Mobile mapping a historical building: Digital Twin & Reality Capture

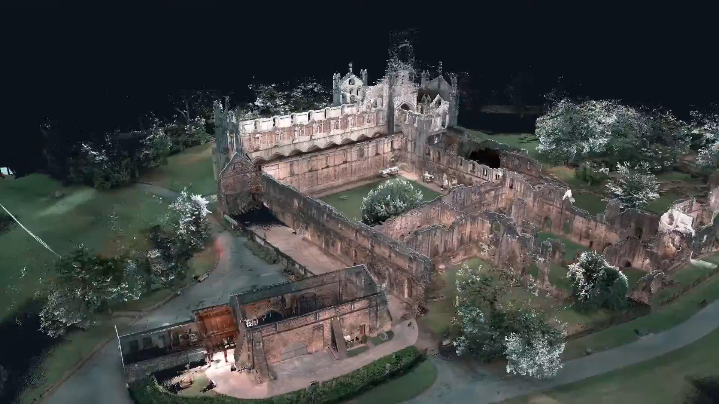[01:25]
As you can see through this fly through using the wonderful software, Nubicon, you can check out the point cloud.